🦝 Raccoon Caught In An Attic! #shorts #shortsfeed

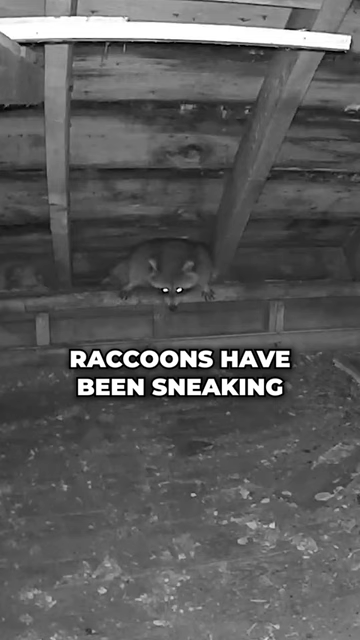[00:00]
Raccoons have been sneaking into this attic for quite some time.
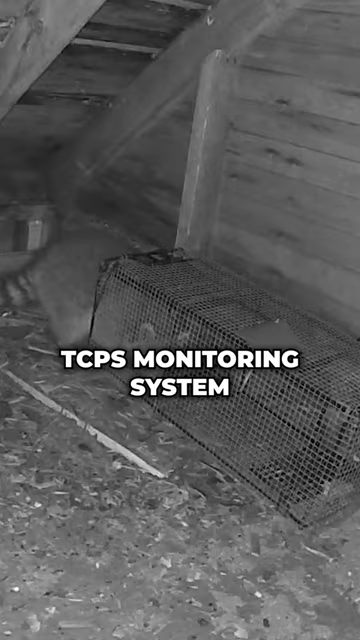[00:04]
Thanks to our TCPS monitoring system and a well-placed trap, we were able to catch this clever critter. But scaling down a fire escape with a recently evicted raccoon doesn't sound like the most ideal situation.